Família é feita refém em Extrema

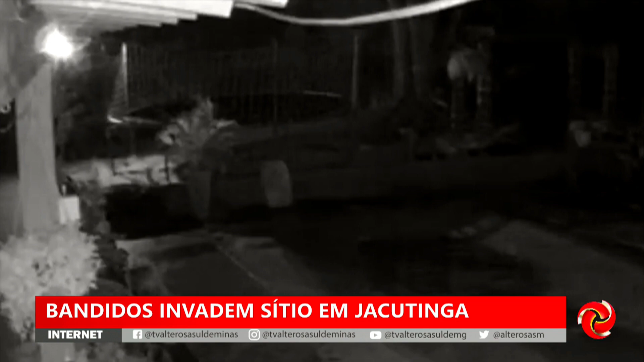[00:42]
Aí Jacutinga, aí você está vendo as imagens, as imagens mostram a ação da bandidagem, você vai acompanhando.